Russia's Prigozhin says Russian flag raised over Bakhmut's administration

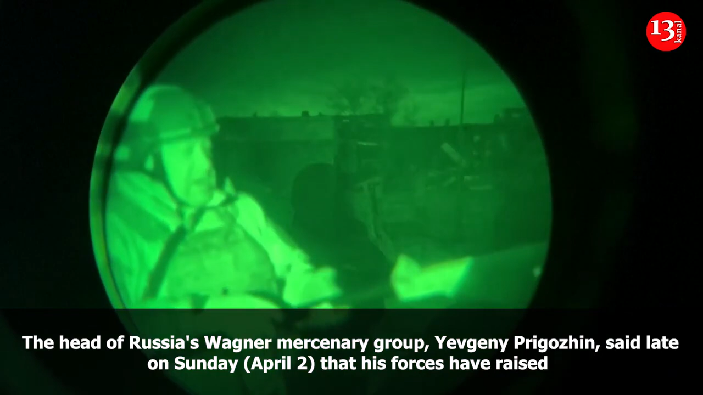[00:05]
2 апреля, 23.00 ровно. Сзади меня здание городской администрации. Это российский флаг. Владлену Татарскому написано «Добрая память» на этом флаге. Юридически мы взяли Бахмут и командиры подразделений,
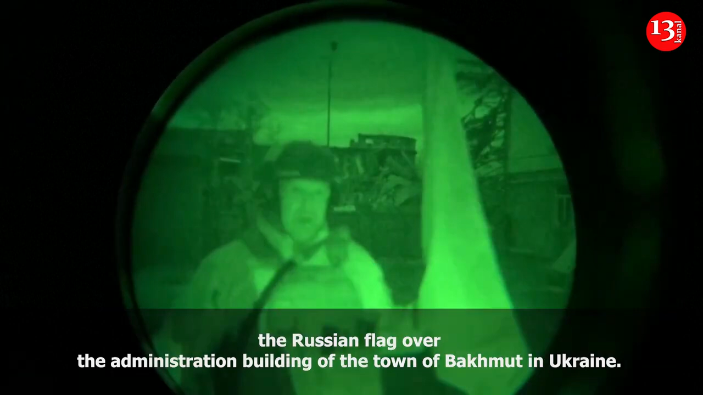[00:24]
которые брали администрацию, и весь центральный квартал, понесут и поставят эти знамена.
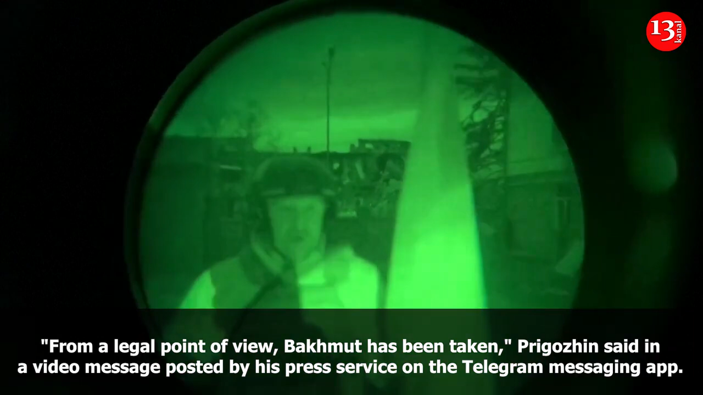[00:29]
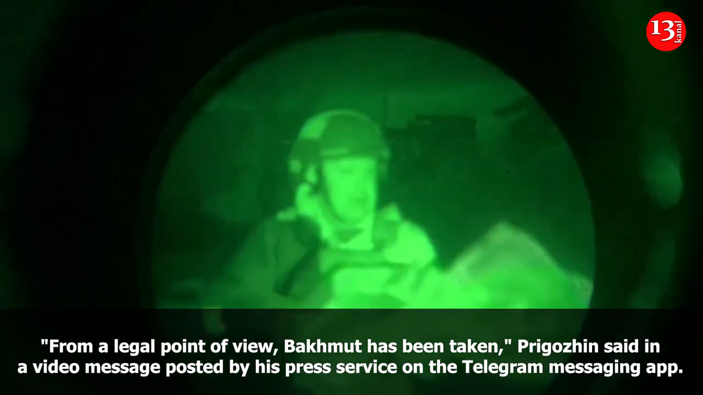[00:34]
Знамя ЧВК «Вагнер». Это эти парни брали Бахмут.
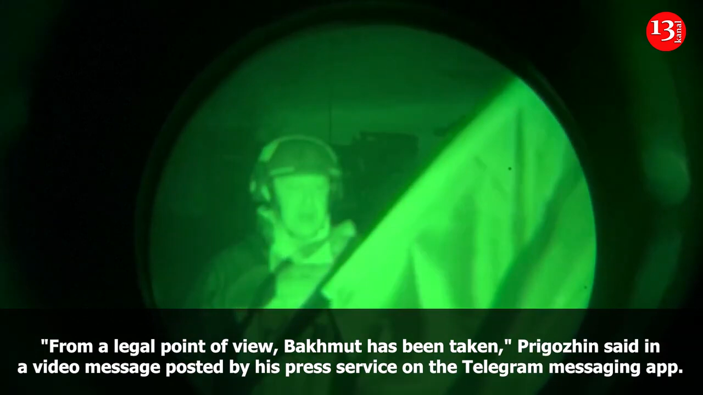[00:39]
Юридически он наш. В западных кварталах остался противник.